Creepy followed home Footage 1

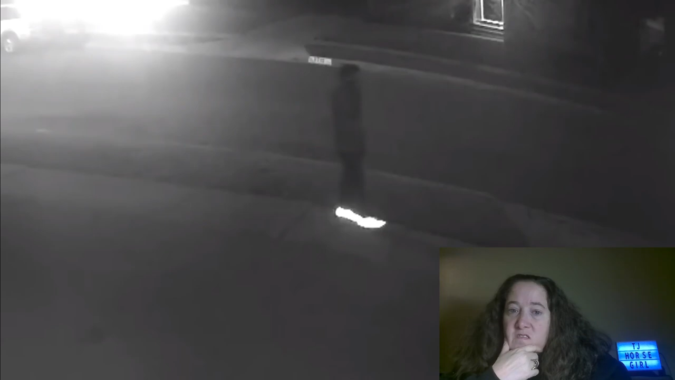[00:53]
but when you wake up and check your security camera footage, danger was lurking just outside your front door.
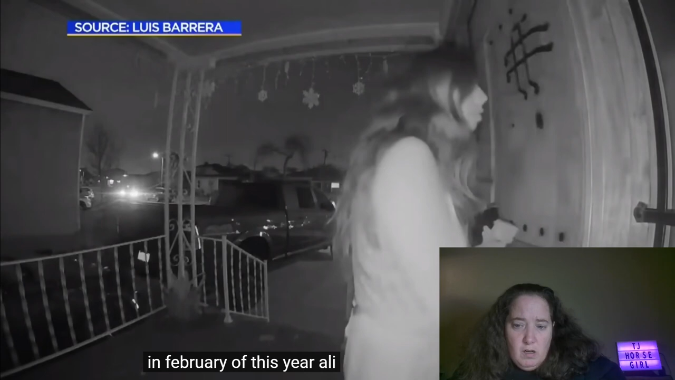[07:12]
In February of this year, Allie Porth had just arrived home with her two children. Her doorbell camera recorded her and the kids going inside,
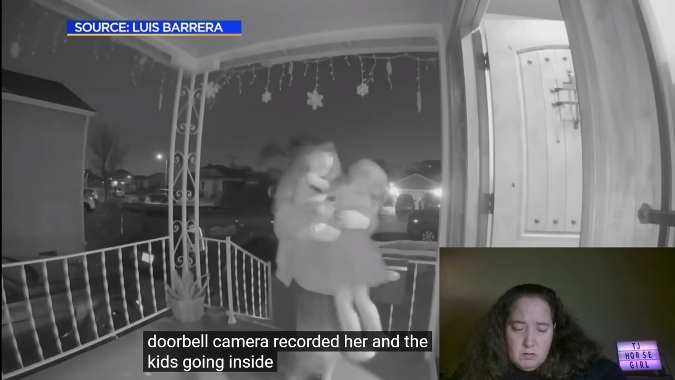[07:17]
closing the door, and immediately being followed by a mysterious man.
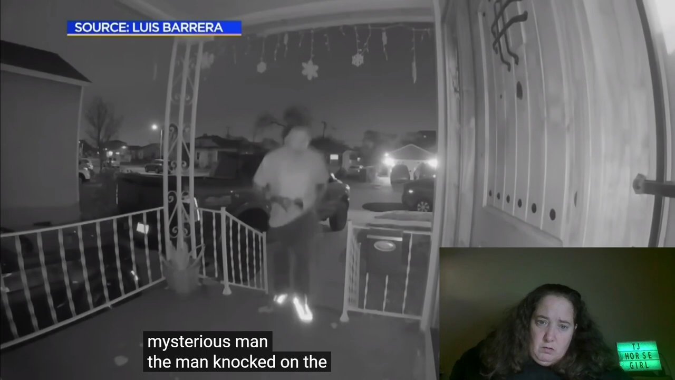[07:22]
The man knocked on the door and even tried the doorknob. Allie didn't answer. He stayed on their doorstep for a long time. Allie felt that he was wanting her to open the door so that he could push himself inside.
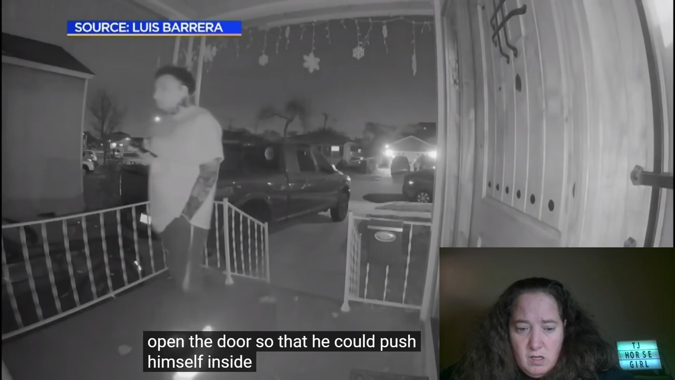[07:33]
Finally, the man leaves the doorstep, but her security camera captures him pacing outside the front of her house.
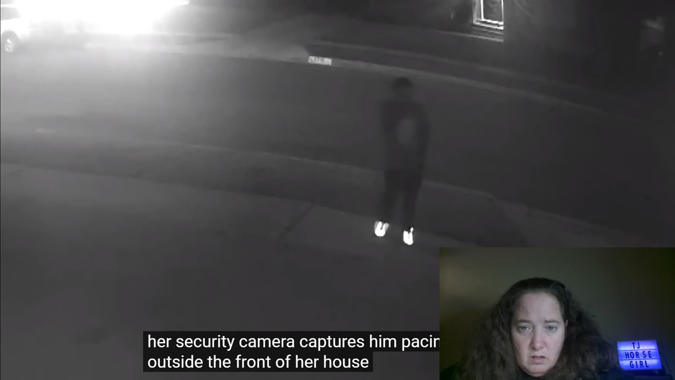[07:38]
Allie's husband was more than an hour away, so she called the police.
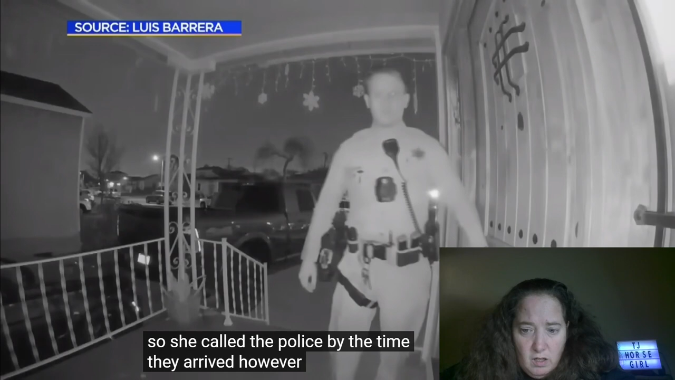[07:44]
By the time they arrived, however, the man had mysteriously disappeared. Allie and the children had never seen the man before.
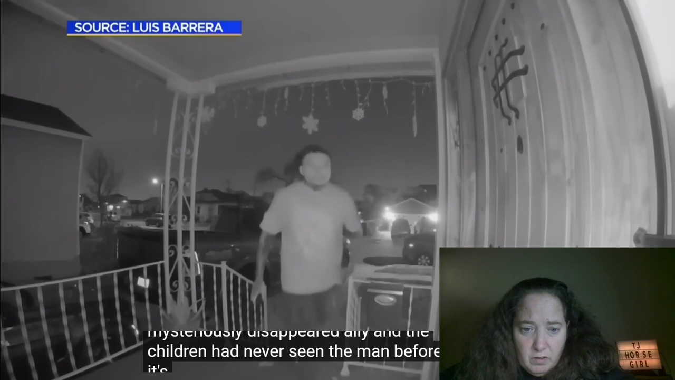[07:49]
It's scary to think what may have happened had one of them answered the door.
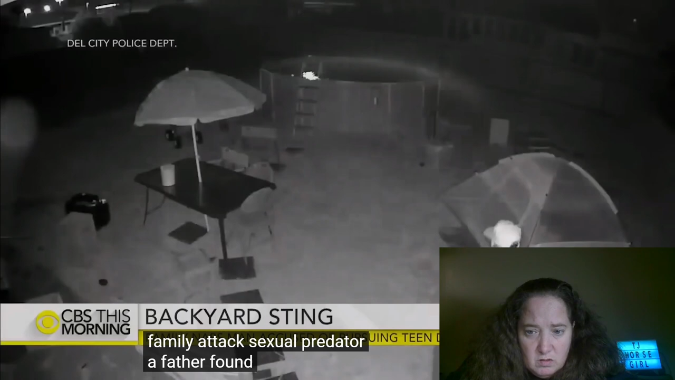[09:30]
The father found out that a man had been sending lewd messages to his 15-year-old daughter on Facebook. When he found the messages saying that the man was going to come to his house to see his daughter, the father decided to set up a trap. He set up an outdoor security camera to capture the whole setup. The father set up a tent to message the predator as his daughter, saying that she would be waiting in the tent for him. When the predator came to their house and tried to get into the tent, the father and his brothers tackled the predator, tied his hands and feet together, and called the police. The predator was a full-grown man and knew that the girl he was seeing was 15.